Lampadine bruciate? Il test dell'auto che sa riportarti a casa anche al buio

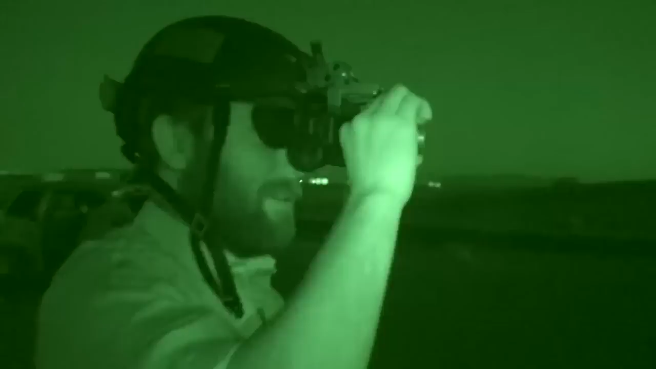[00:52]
Alright guys, we're gonna go. We are autonomous.
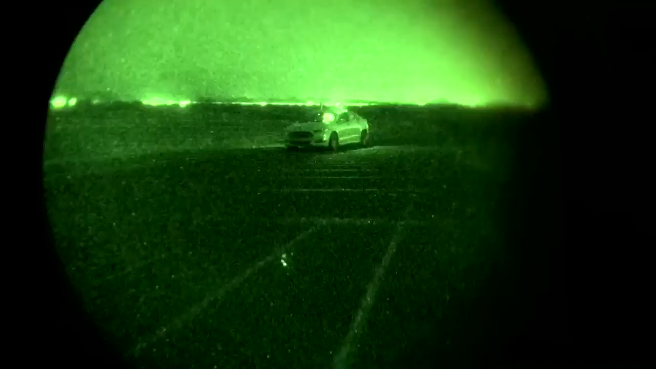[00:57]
Which is an odd feeling, to be looking at the viewer and seeing exactly what I expected. But as soon as I looked out the window, all I saw was blackness.
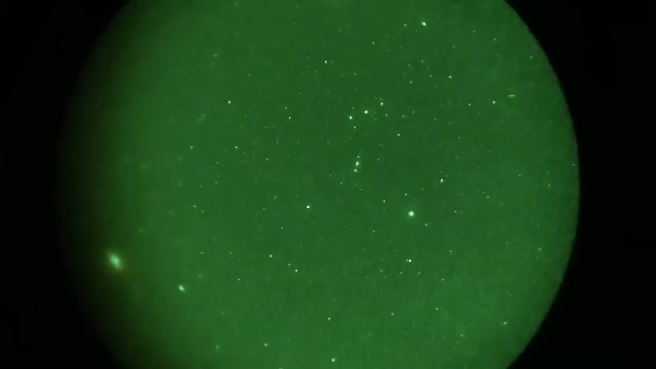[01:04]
Through the S's again, everything is stable.
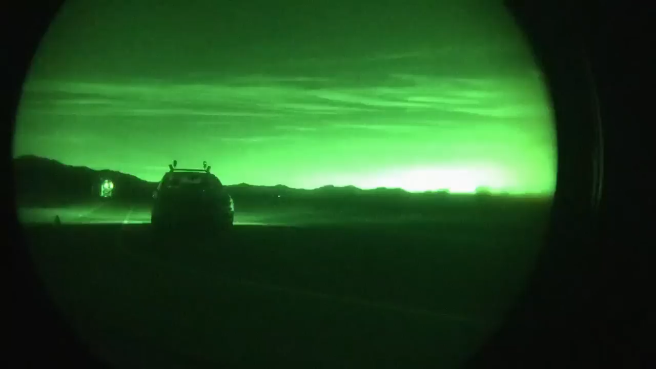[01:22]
It's going good. Car is functioning just as it should.
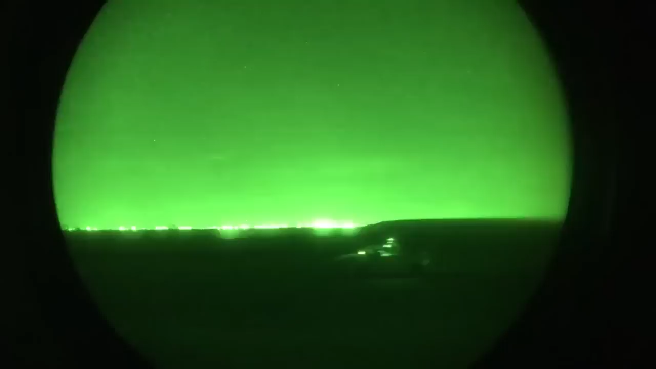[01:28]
Car is driving by itself, in the middle of the night.